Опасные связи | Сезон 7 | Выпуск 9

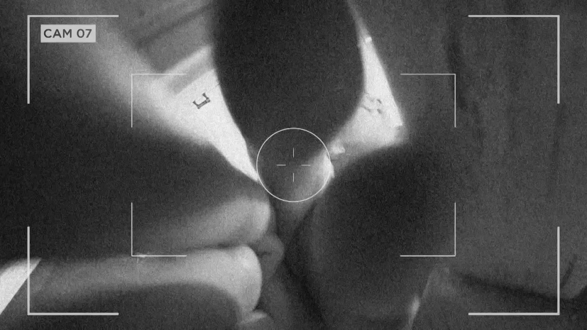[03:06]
В то время как двое наших сотрудников приступают к установке камер в квартире заявителя,
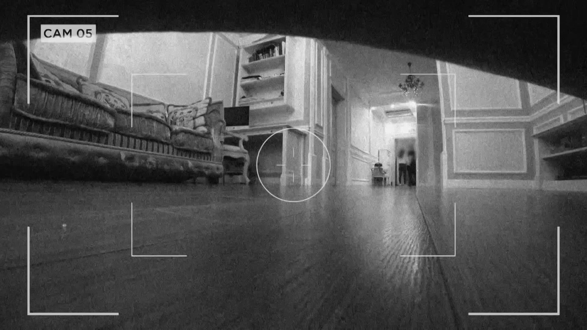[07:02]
У меня звука нет, парни. Ловите, звук есть. Боря, я сейчас запаздываю в театр. Тогда надо подвезнуть? Нет, нет, я хочу сейчас подвезнуть себе. Поклонник, да, Борис? Спасибо тебе большое за букеты, за выброшенные деньги на эти театры. Всё, Борис, давай, пока. Пока. Мужчина не ведём. Ни мы, ни Борис толком не поняли, что произошло. Алла буквально выставила своего поклонника за дверь.
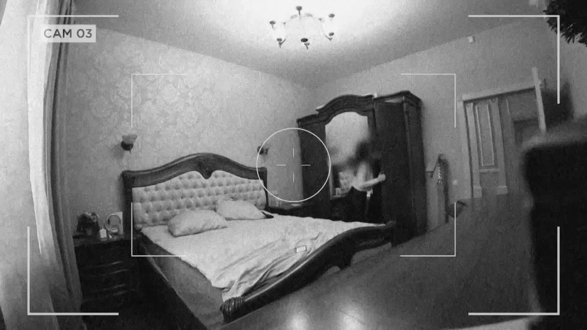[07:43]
Через час Алла действительно уехала в театр. Дежурная группа работает по объекту. Ну, театр ждём её.